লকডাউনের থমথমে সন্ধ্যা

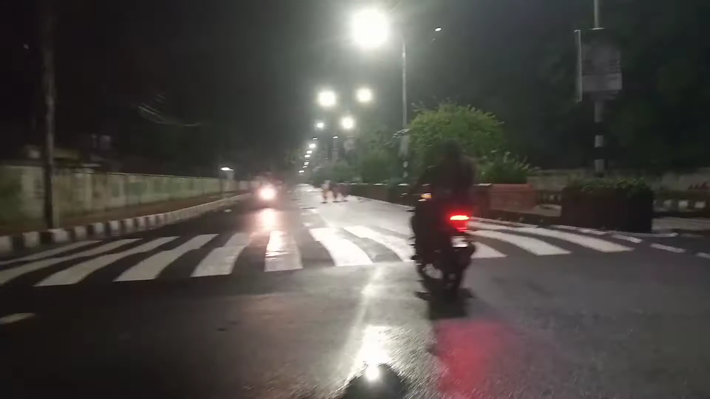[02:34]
देखते बाद सीजे घूर्टे बेर होये छे फाकार रास्ता पे पोरी बार पोरी जंग नहीं है